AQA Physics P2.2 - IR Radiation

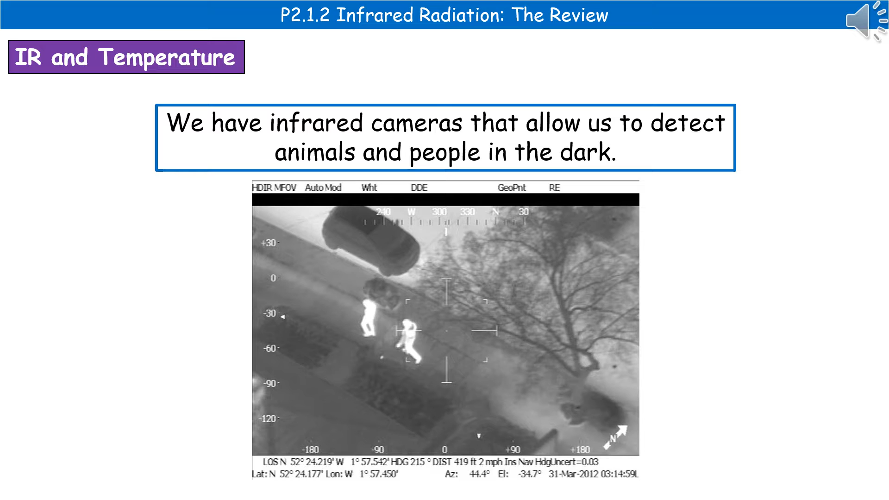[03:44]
Now, these are the ones that we can use to detect animals and people in the dark. So when the police are trying to find someone at night, then they can use these infrared cameras to turn them up, as you can see in the picture at the bottom there. We can also use thermal imaging or infrared cameras to detect the amount of infrared that's being emitted by an object. And one of the common places that we use this is if we're actually trying to investigate how much radiation is being passed out of a house to identify where the energy loss is occurring. So you'll get a photo like the one at the bottom there and anywhere that is the white or the red, that's where it's losing the most radiation.
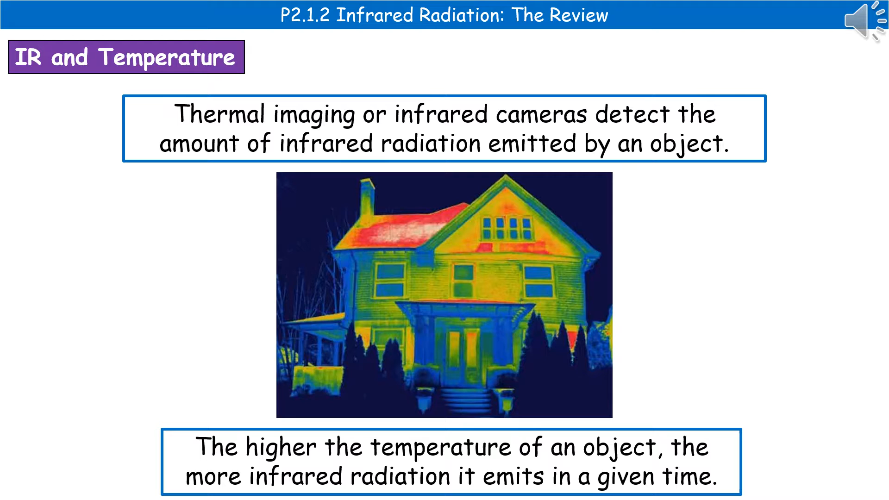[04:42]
it will emit more infrared radiation in a given time. So the increased amount of infrared is then picked up by the sensor in the camera and then we get the variation in the colors. One thing we should remember is that all bodies emit and absorb infrared radiation.